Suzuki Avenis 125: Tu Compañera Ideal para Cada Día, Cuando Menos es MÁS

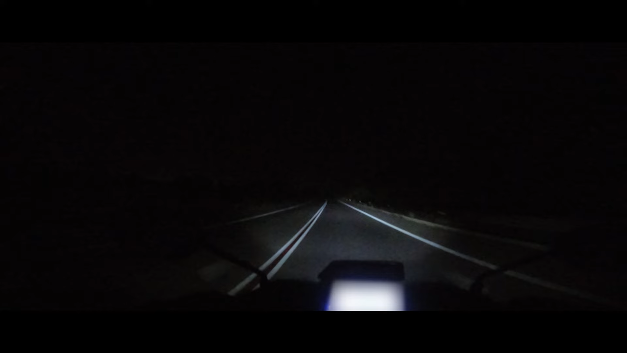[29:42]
Este faro de luz cortas ilumina de una manera brutal. O sea, es amplísimo, intensísimo y súper profundo. Es una salvajada lo que ilumina este faro en la luz corta. Es brutal. O sea, es increíble. Increíble. O sea, no os lo podéis imaginar. Ilumina un montón. De hecho, a la hora de poner las largas sí son profundísimas,